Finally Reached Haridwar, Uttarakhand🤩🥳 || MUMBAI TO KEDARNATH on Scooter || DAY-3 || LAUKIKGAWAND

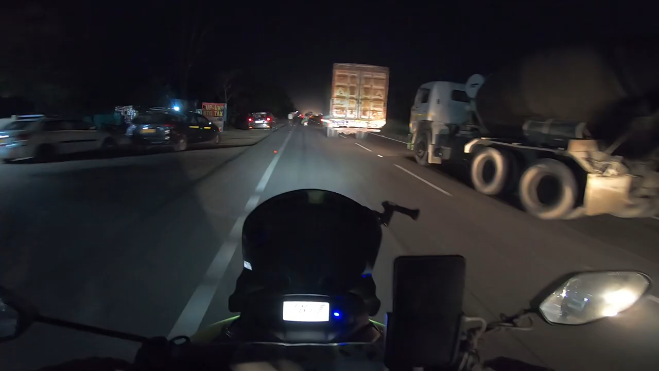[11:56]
आफ्टर सो लॉन्ग टाइम, मतलब कितने टाइम के बाद करण भाई फिर से टकरा गए, मतलब मेरे से आके टकरा गए, मुझे फिर से मिल गए। ये रहे अपने करण भाई। मेरुडिया से और 5 किलोमीटर अंदर साइड है, बट हरिद्वार 138 किलोमीटर सही है।
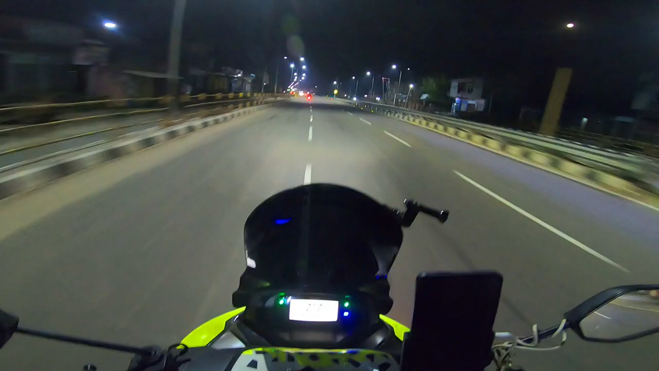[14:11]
ओहो भाइयों, उत्तराखंड में ऑफिशियल एंट्री हो गया अपना, केदारनाथ 300 किलोमीटर, बस 300। सुकून मिल रहा है मुझे, दिल को तसल्ली हो रही है यार, रोने आ रहा है मुझे, इतना रोने आ रहा है कि अपना ड्रीम राइड पूरा हो गया यार।
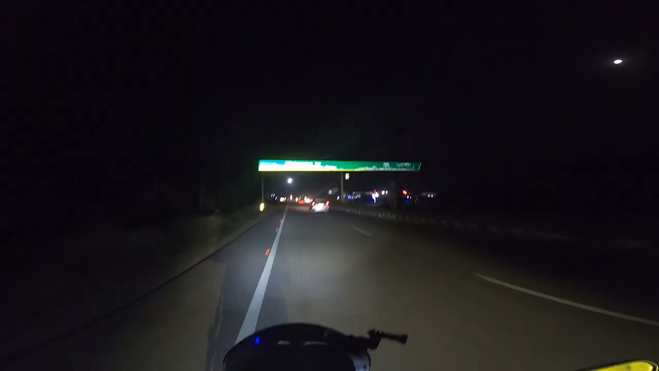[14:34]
वेलकम टू हरिद्वार कुंभ सिटी। तो गाइस मेरे साथ आप सभी का हरिद्वार सिटी में स्वागत है।
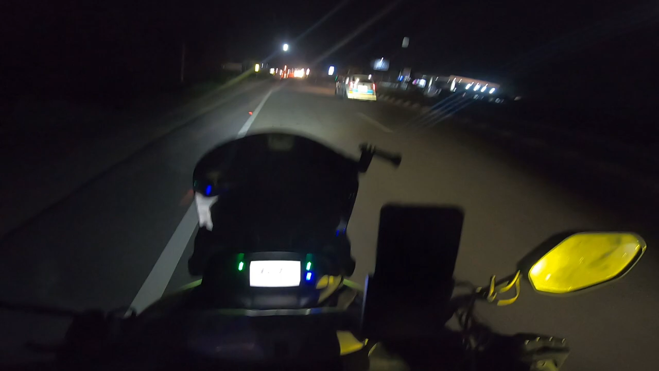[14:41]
फाइनली वी हैव रीच्ड हरिद्वार, इट्स 9:34। करण भाई फुल मचाते हुए, उत्तराखंड पुलिस